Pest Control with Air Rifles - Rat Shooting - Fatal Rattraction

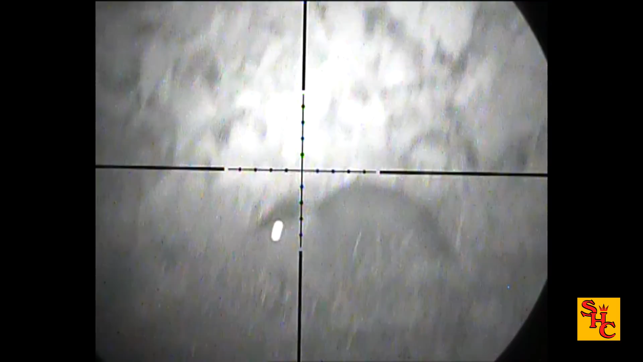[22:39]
i totally missed that one put one over the top of his head didn't miss him that one though
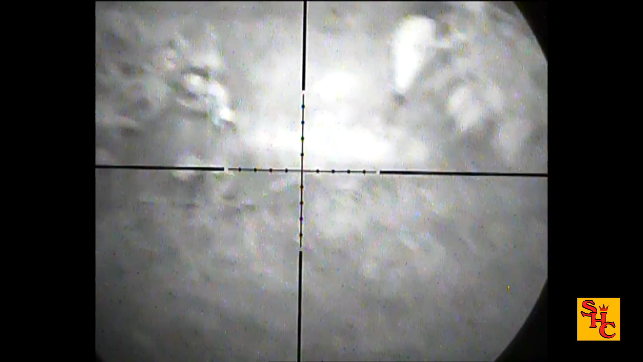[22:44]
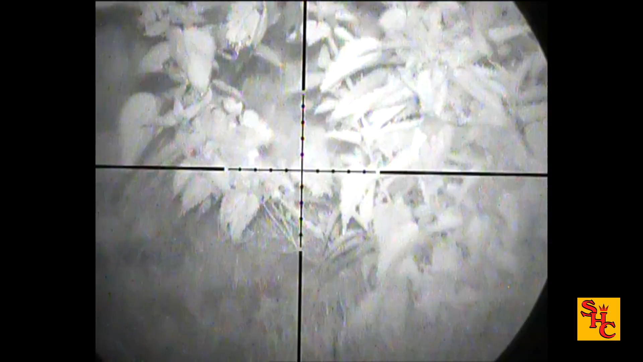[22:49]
it's a bit
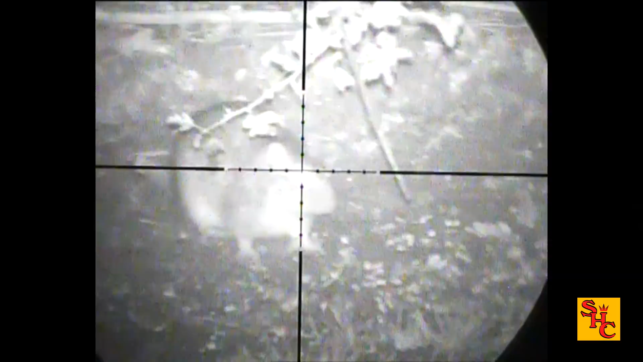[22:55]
of a roll around a bit of a delayed one i have a scan about what it's making a bit of noise
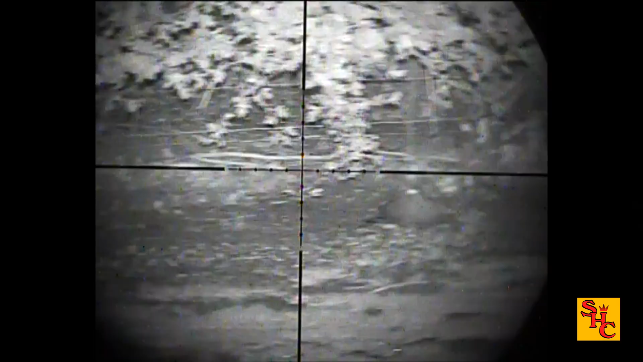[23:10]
very often the commotion calls by one rat
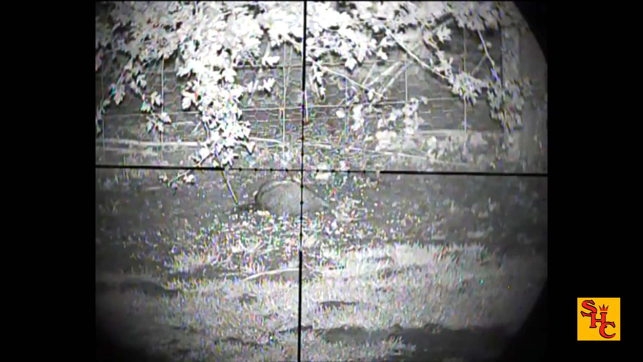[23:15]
causing another one to come see what's going on so when the zoom out i'm looking for another nosy neighbor what's
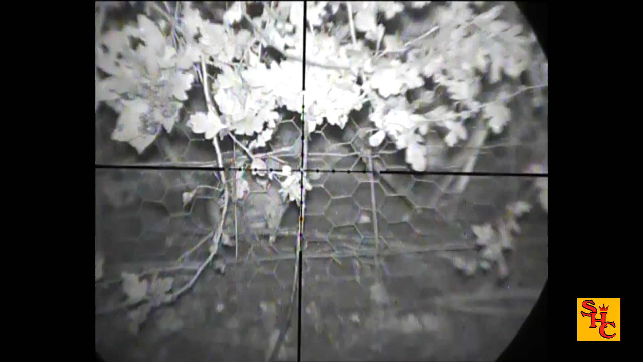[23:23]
that is that another one yeah it is do we get a shot no i don't
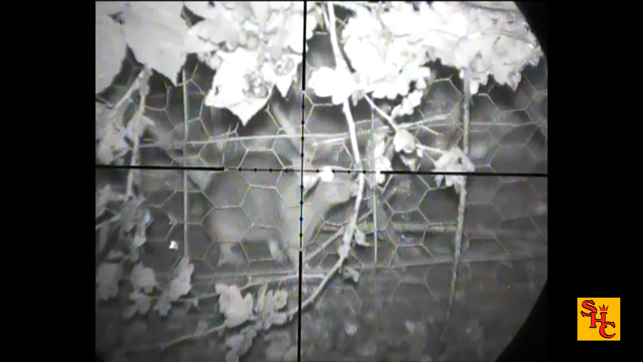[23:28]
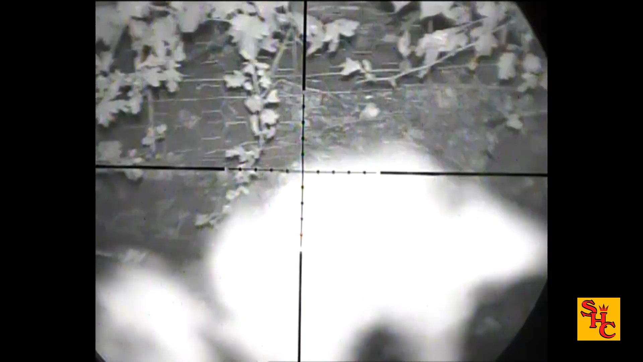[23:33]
i was pretty much sure what the activity would be shoot one have it kick about get another one to come and look at it
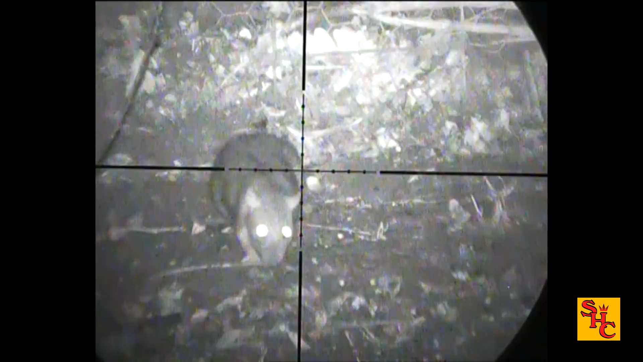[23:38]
not sitting still i left that one waste of time trying to take a shot this one's quite still though it's got its head down spread the feed out
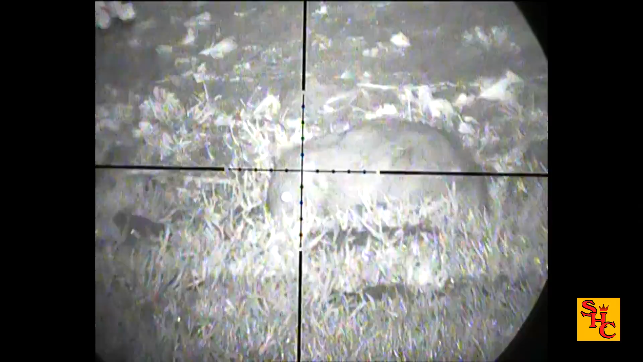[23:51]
good wallop straight to the top of the head the pellets normally go straight through with a lame helicopter tail quite clear that there's no need for a second shot
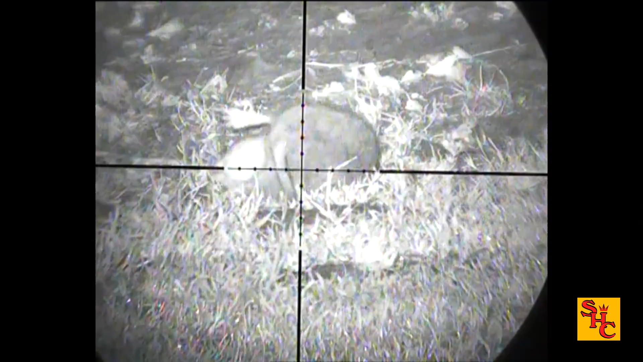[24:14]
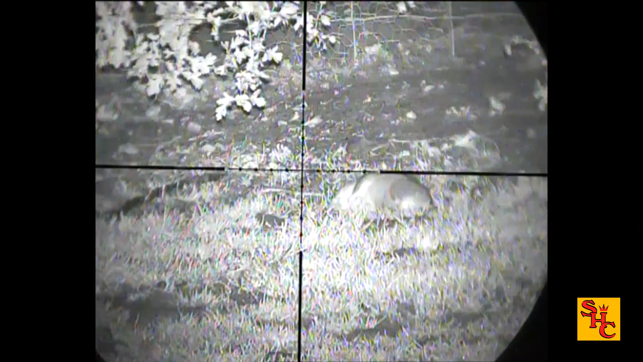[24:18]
i'll put the camera off and back on again so i've seen movement
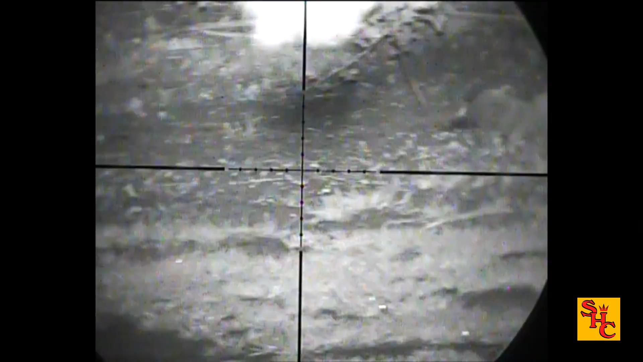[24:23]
and see a few corpses dotted about policy this evening is not to go and pick them
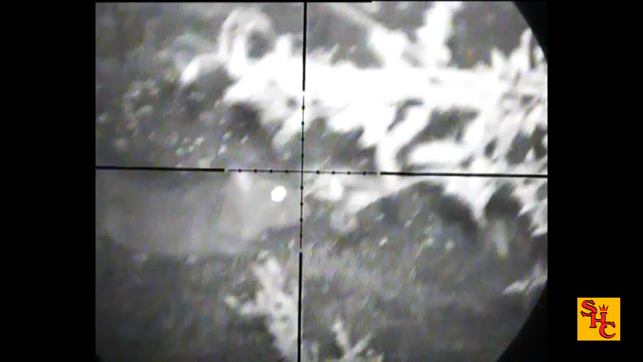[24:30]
off oh dear what was about to happen there i do believe i just shot a female
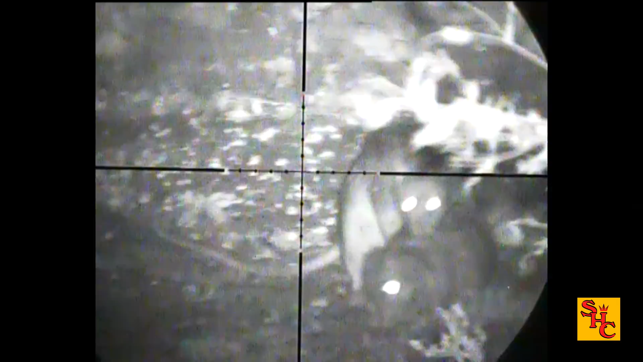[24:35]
no no no she's dead you dirty boy get off shame i couldn't have done the double there
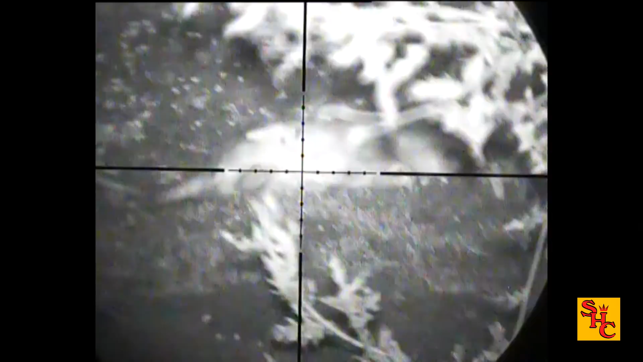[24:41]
what they say they breed like rats it's always good to get the females if possible
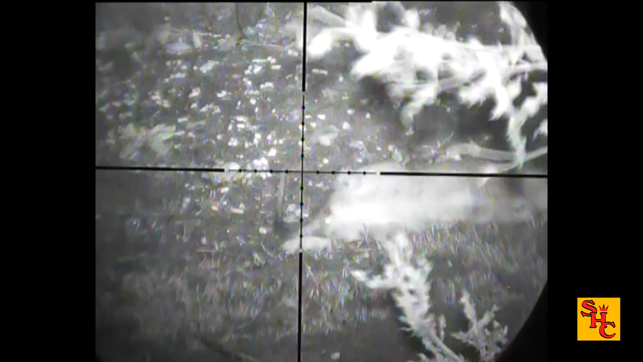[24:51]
cut the numbers down let's hope he'd come back out he obviously thought better
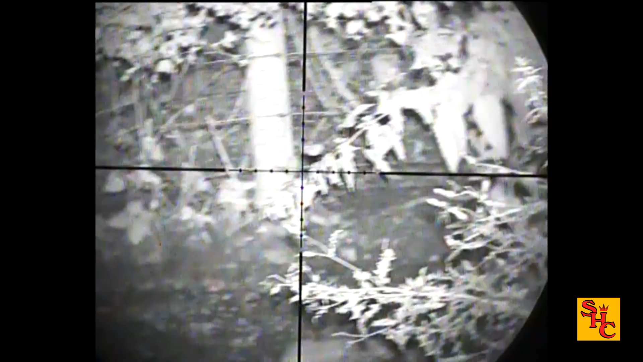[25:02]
nothing in the hedge row picked an eye out i've already seen where the head is i know for what it's a rat
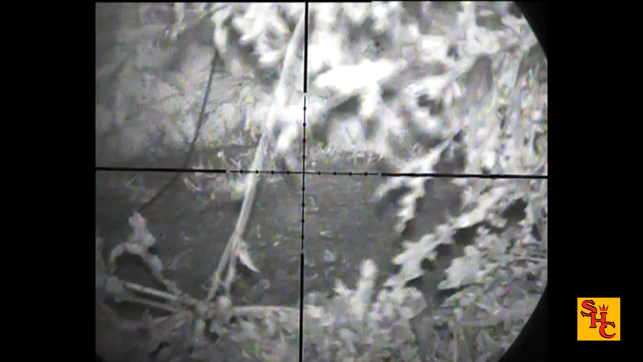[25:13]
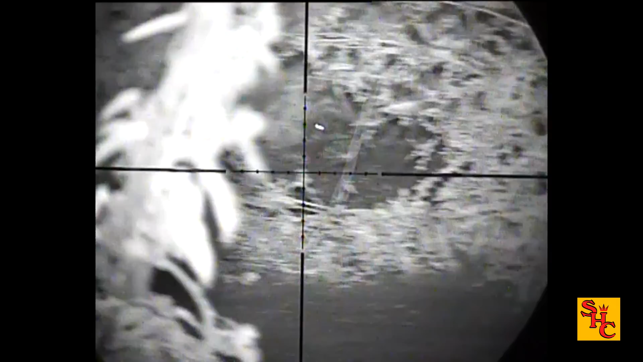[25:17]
i worked late before i bothered to put the recorder on
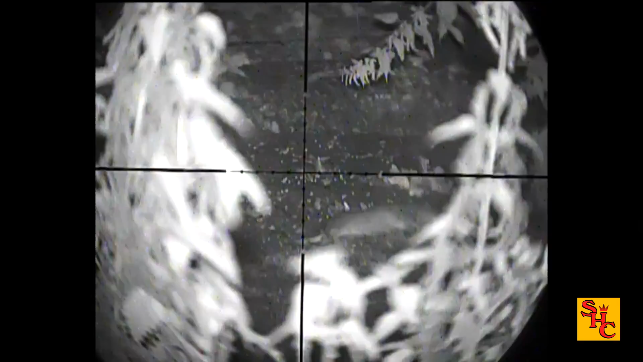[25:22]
a white mesh there's no obstacle for a pellet size of 177 goes straight through
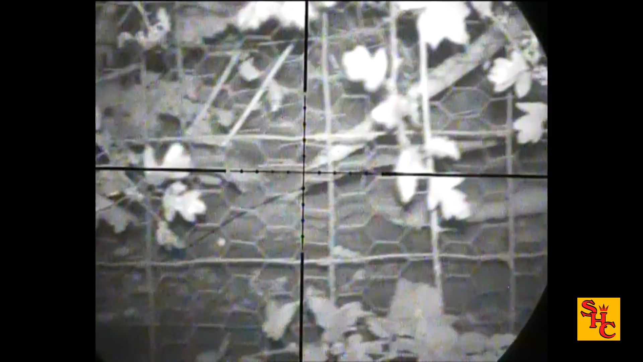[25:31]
a lot of these rats are difficult to retrieve and some near impossible due to the thorn bushes
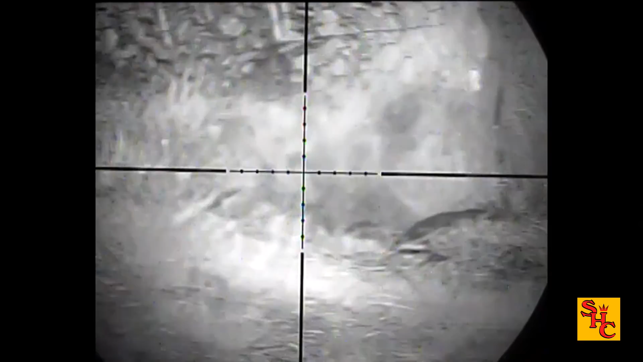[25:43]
still a lot of activity i'm catching this is the beauty of throwing some feed on the ground